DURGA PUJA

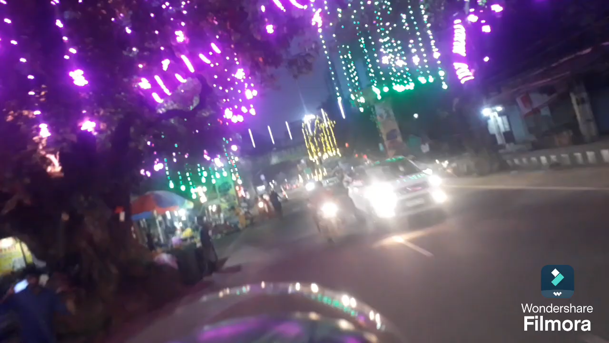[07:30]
अब दोस्तों सीटी सेंटर चॉक बस पहुशने वाले है यह देख सकते हैं सीटी सेंटर जो पहुशन चुक है बस दोस्तों यहीं तकले पूरा
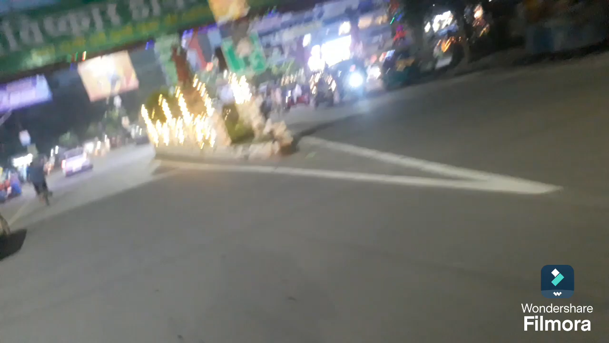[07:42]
डेकरोटर लाइट लगाया गया है पूरा पूजा सिमिती इस बार यहीं तकले लाइट लगाई है